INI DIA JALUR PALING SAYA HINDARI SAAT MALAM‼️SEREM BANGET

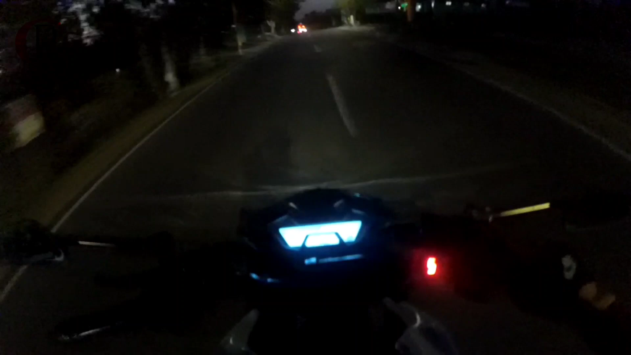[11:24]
Udah mau arah semen coy Udah ada tulisan arah semen gitu ya
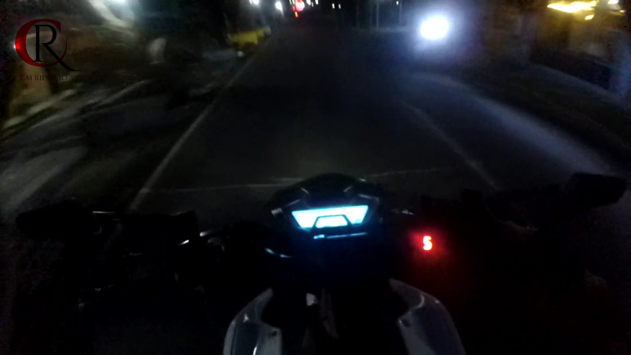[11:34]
Udah mata gue kelilipan lagi Rame banget ternyata coy Karena hari ini hari Minggu tuh Bis-bis aja rame Tadi juga ada rombong-rombongan wisata gitu Jadi menghabiskan
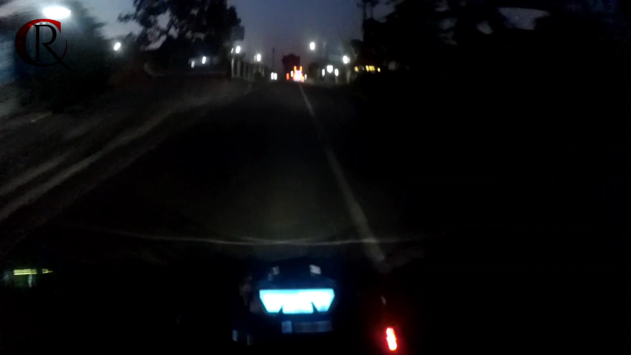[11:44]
weekendnya ke pantai Tadi di pantai mana ya itu Rame banget sih Parkirnya aja sampai pinggir-pinggir jalan loh
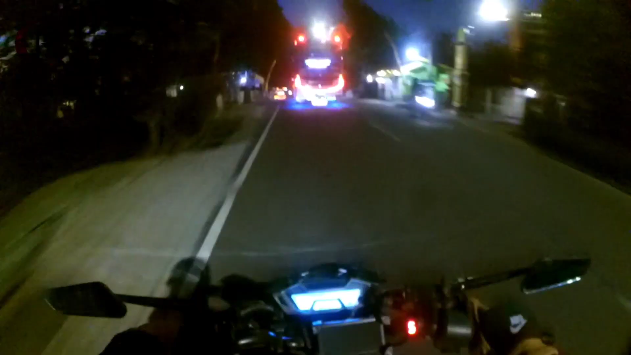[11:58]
Gila bis-bis sekarang bagus-bagus banget sih
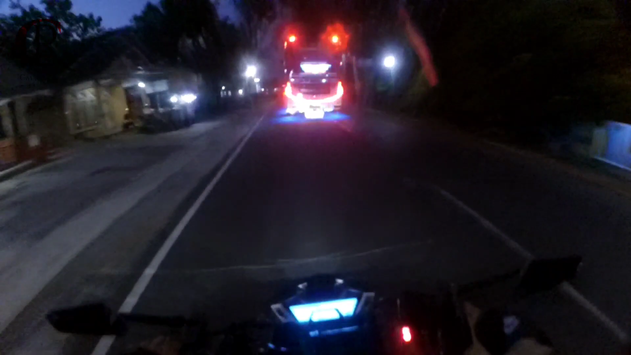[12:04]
Oh dia mau Istirahat disini rupanya rest area nih Tuh semuanya tuh Rest area mana ini ya
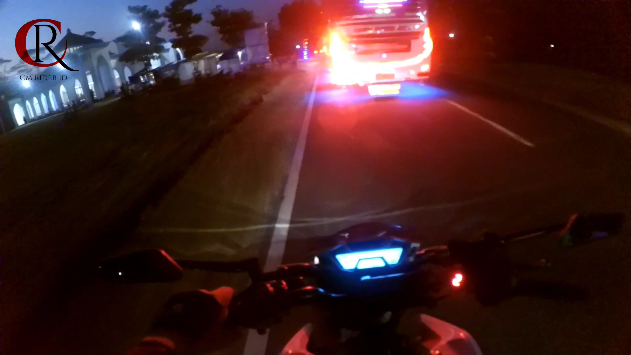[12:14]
Satu dua Itu yang disana udah banyak rupanya coy Oh ada masjidnya Aduh lagi kelilipan lagi Sekarang nganyer cuy tempel